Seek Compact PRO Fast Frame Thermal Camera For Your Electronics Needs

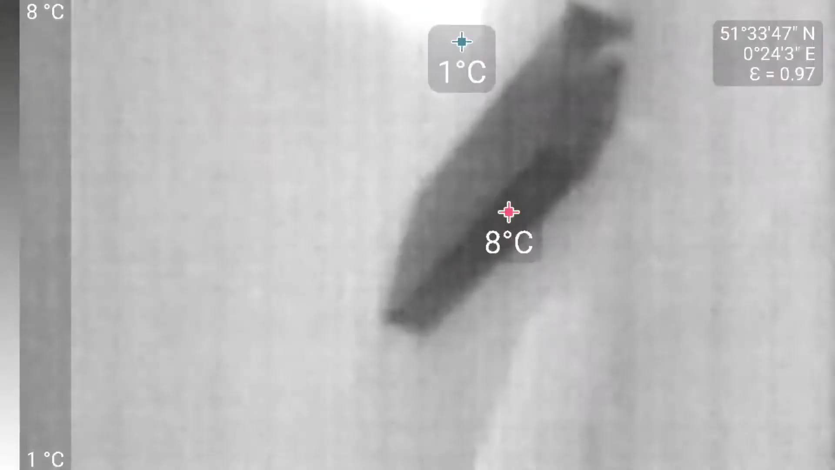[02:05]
On screen: min 1°C, scale top 8°C, scale bottom 1°C
this is the black effect on the same device this is the spectra effect
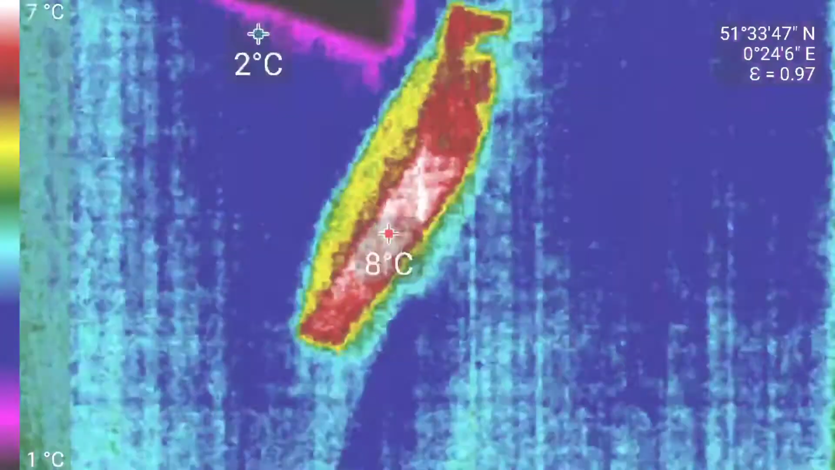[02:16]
On screen: scale top 7°C, scale bottom 1°C
this is the price effect you can see the switching power supply
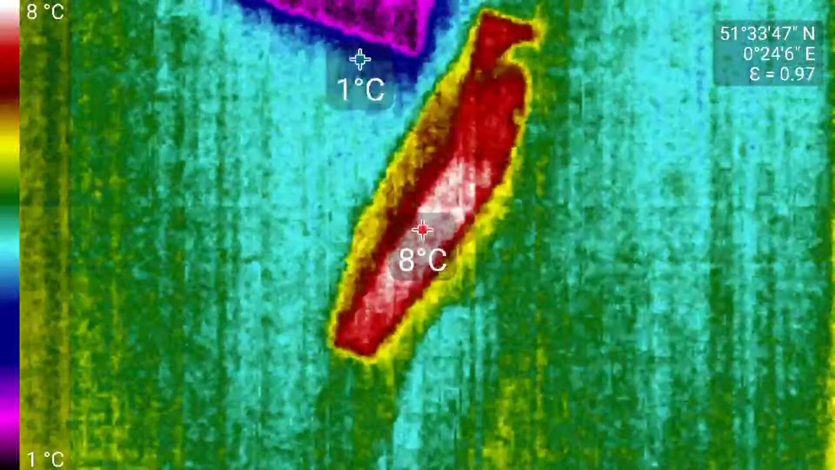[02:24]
On screen: scale top 8°C, scale bottom 1°C
is cooling down actually it's got aluminium case which looks this works pretty good iron effect
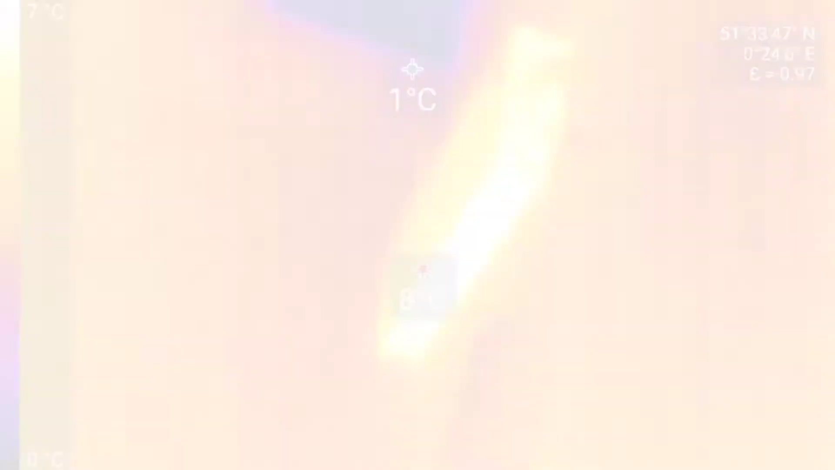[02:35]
On screen: spot 1°C
it's the iron effect more yellow
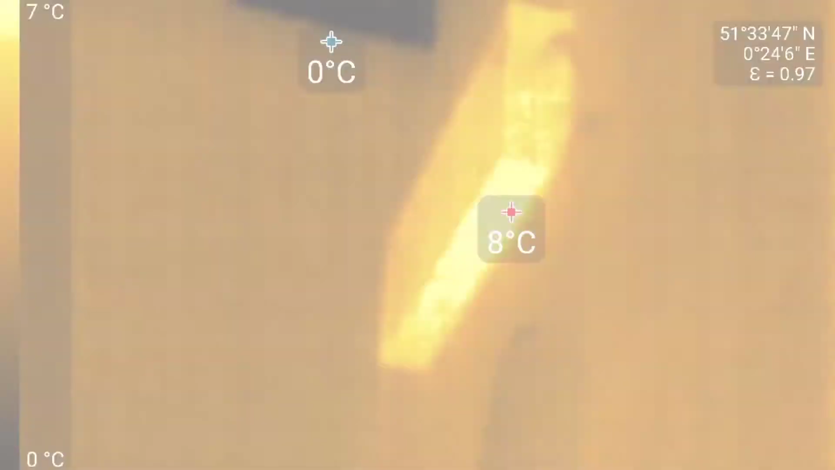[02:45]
On screen: scale top 7°C, scale bottom 0°C
and orange on the side this is the amber effect
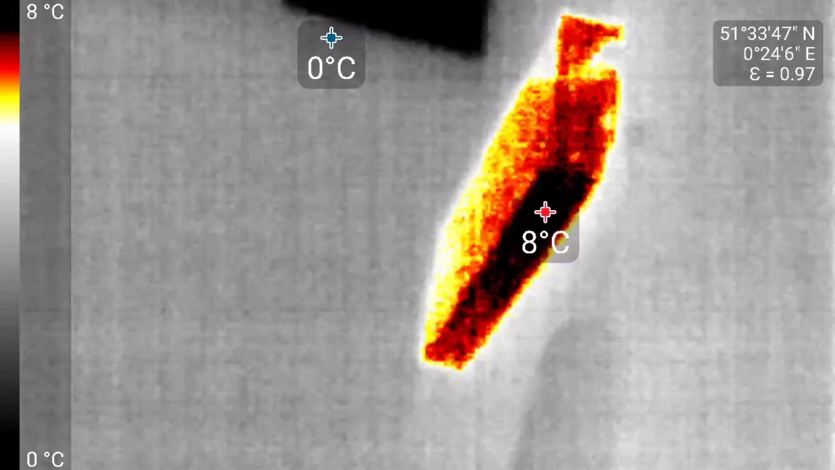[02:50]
On screen: scale top 8°C, scale bottom 0°C
this is high effect so it shows you just high temperatures high and low
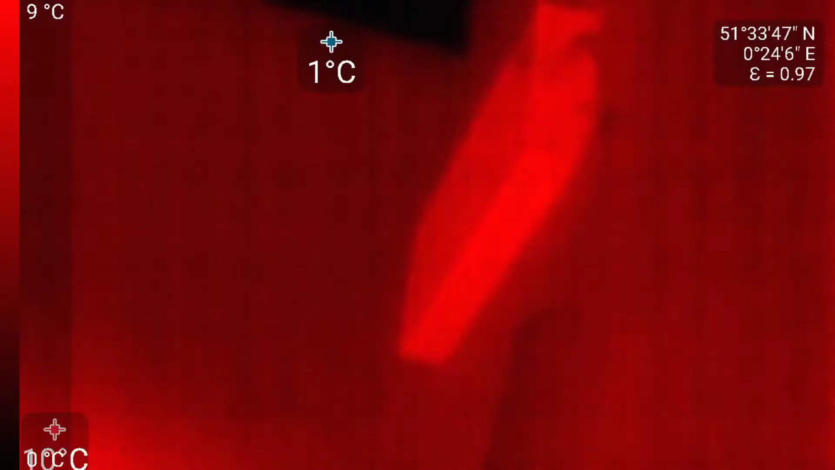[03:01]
On screen: spot 1°C, scale top 9°C
quite like this one there is a red hot